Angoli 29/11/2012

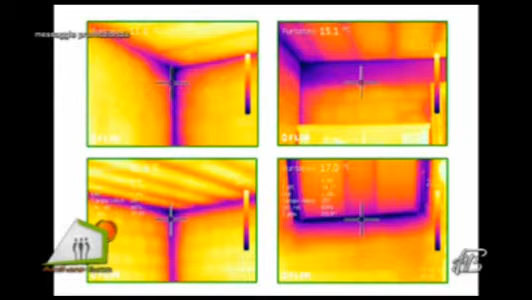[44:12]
Allora, in questo caso, che è una termografia fatta dall'interno, noto che nonostante l'edificio sia uguale in tutte le sue componenti, ha dei punti che sono più freddi. Sì. Ok, benissimo. Se possiamo ritornare sulla camera su di me? Io volevo portare un pezzo di muro per far capire, però... Un pochino ingombrante.